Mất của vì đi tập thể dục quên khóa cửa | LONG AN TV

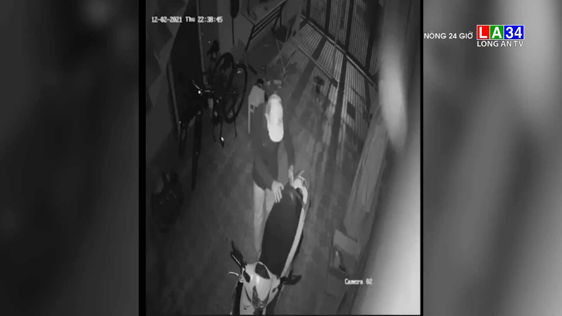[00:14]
Theo đoạn camera, một thanh niên đi bộ đến trước một nhà dân trên đường nạn văn ngữ.
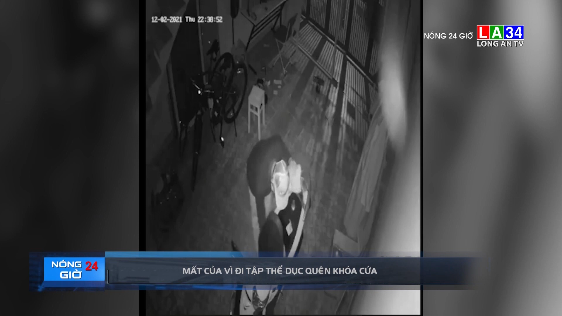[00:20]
Sau đó, thanh niên đã lẻn vào bên trong, lụt tung đồ đạc ở tầng 1, rồi dắt một chiếc xe máy ra ngoài. Thanh niên này còn lụt loại túi sách nạn nhân gần đó và lấy đi 300 USD. Hiện vụ việc đã được chủ nhà trình báo cơ quan công an điều tra làm rõ.